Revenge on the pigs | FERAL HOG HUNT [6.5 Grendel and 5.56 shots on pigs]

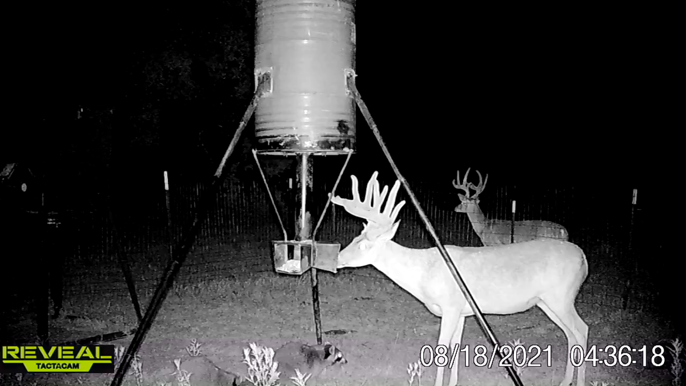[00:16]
checking your cameras and finding two stud bucks hitting your protein feeder.